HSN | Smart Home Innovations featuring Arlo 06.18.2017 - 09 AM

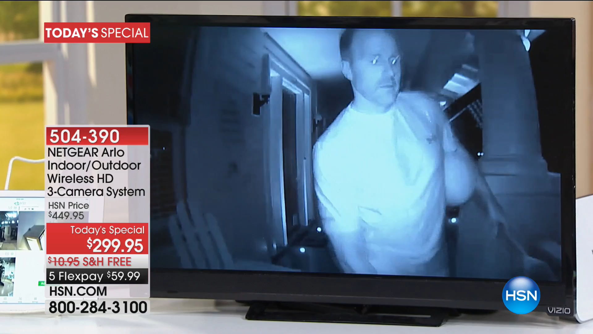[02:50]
It is ready to guard your home, your family, your belongings, and it has never been easier to install. It is the number one top-selling security system for your home. And it is so easy to set up.
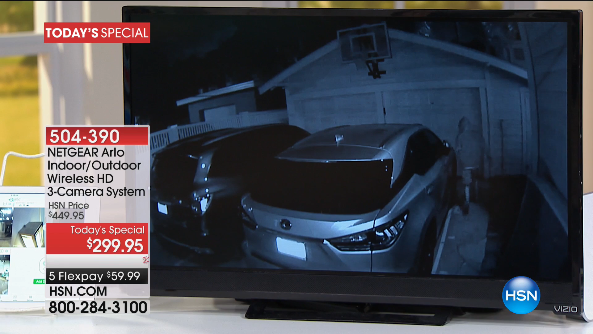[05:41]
We're going to show you this technology. We're going to talk about free shipping, five flexible payments. The five flex pays are $59.99. As you watch this video, day and night vision. It is wireless. It installs very quickly. No tools needed.
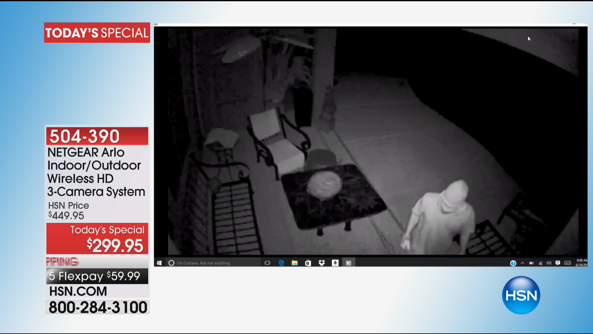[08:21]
not just my house, but I want you to see these. And these are the security videos. So you can see this guy right here. That's a Chinese restaurant and he's trying to break in.
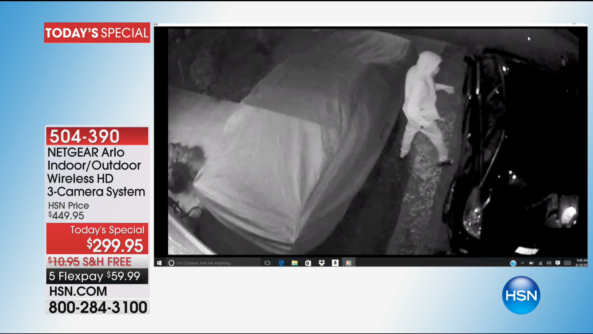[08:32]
This guy's outside. So we have indoor, outdoor cameras. He's looking around, opened up the car door. This right here, this is a landlord and he's looking into a girl's closet.
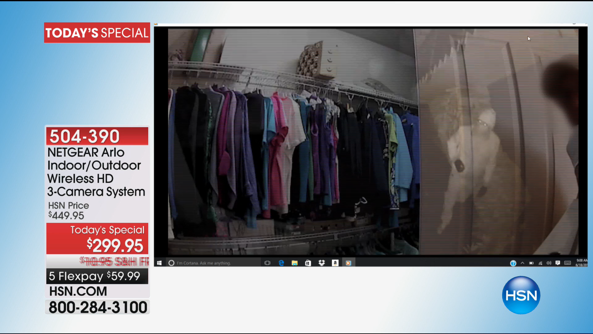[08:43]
Would that not creep you out? This guy outside, he's with his flashlight.
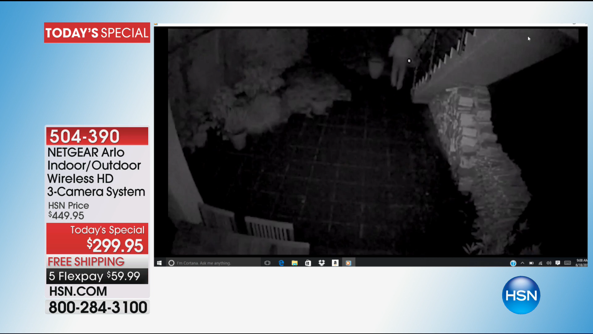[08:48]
He sees the Arlo camera and then he leaves. So talk about it being a deterrent. Again, these are real live videos. Everyone that you're seeing was caught. They were caught and they were, whatever happened to them, I don't know, but they were caught from these videos. And the ones that you can't really see your face, you know, their face on here, Arlo gave us that. They don't really want to show the criminal, but these are real live videos.
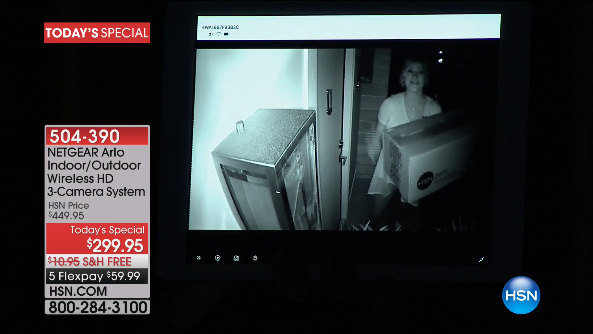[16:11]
Are we able to do that again real quick? I don't know if they can turn the studio lights on. I would love to show that. This is showing how quickly it converts high definition to the day. Now she's in night vision and she is totally 100% recognizable. We know that there's a burglary every 15 seconds. I'm not very scary looking, Julie. I know, Robin. You're not very scary. But we know that there's a burglary every 15 seconds. Packages are being stolen off front porches every day. There's the day. Okay.
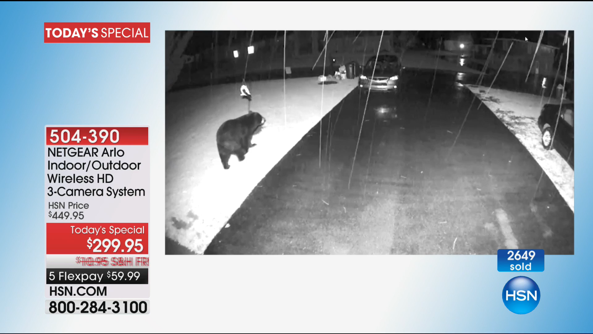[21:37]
These are live and they're real. And would you die if you looked out your front yard? Okay, this is the best.
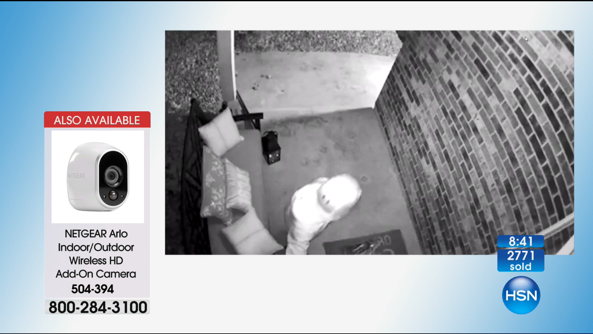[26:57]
So again, these are not paid actors. Right. These are not paid actors. They're real. There's the bear. Look at the bear. Okay. Would you die? And then there's the raccoon running around the pool.
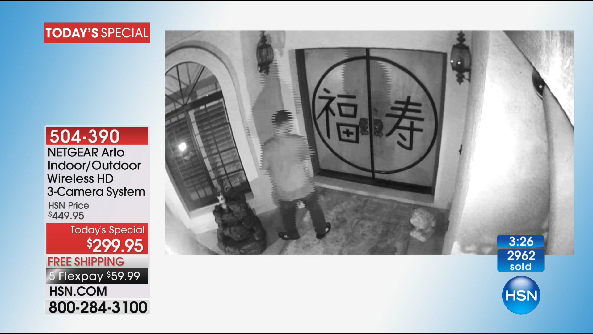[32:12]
And look at him. He goes over to the front door. He's trying to break in. And then this guy, outdoor. Again, indoor, outdoor. He's looking around. Opens up a car door. And this is creepy. This is creepy. This is a landlord.